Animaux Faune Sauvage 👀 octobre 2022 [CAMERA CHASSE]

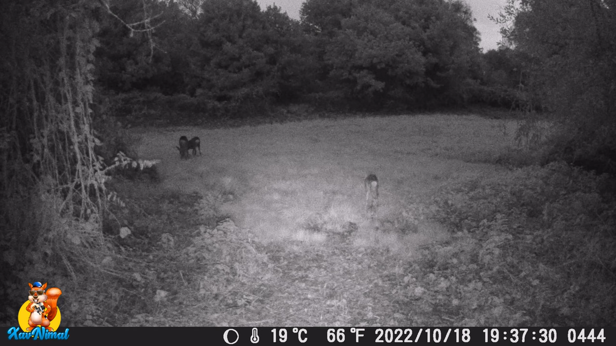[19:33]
Celui qui est plus au milieu, là. Il y en a deux sur la gauche. Il y en a un qui est tout seul. Alors, celui qui est tout seul, c'est le fang qui est blessé. Si vous avez déjà vu plusieurs de mes vidéos, il y en a un qui avait une grosse blessure.
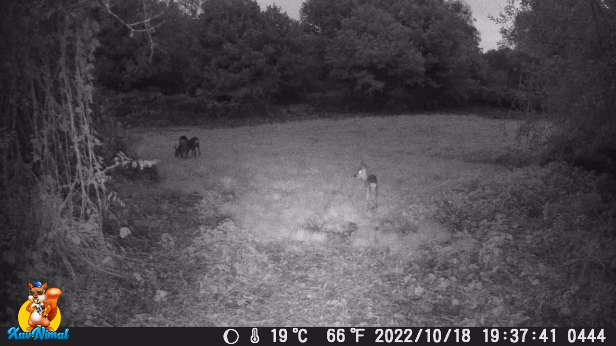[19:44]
Une patte arrière. Ça faisait à moitié un trou. C'était tout gonflé. Bon, ça commence à se cicatriser. Bon, il a du mal à la poser. Mais bon, il a quand même grandi. Alors, il grandit moins que les autres. Il est toujours là. Il est avec les autres. Je pense qu'il y a plusieurs familles, en fait. Et ça devait être une portée de 3. Donc, portée de 3, il y en a toujours un.
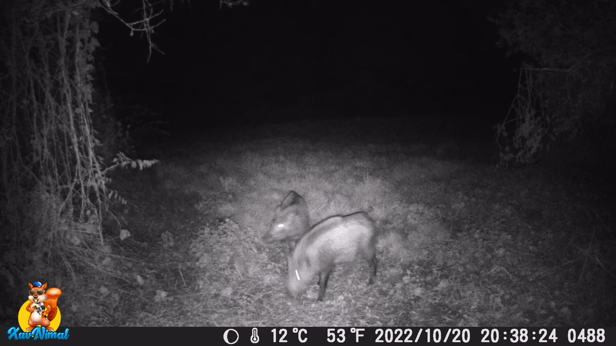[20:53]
Donc, au départ, ça les surprend. Ils étaient habitués à passer. Puisque c'est un endroit simple. Ah, là, toute la bande de sangliers. Ils passent tous en courant. Ils sont moins paisibles que les autres fois quand ils traversent. Alors, est-ce qu'ils avaient du bruit ? Est-ce qu'ils sont en retard ? Est-ce qu'il y avait... 10 octobre, 20 octobre ? Il n'y avait pas de match de foot. Donc, ce n'est pas pour ça. Je ne sais pas. Et là, ils sont plus gros. Alors, il regarde le poteau. Il regarde le truc qui est en l'air. Il a peur de quelque chose.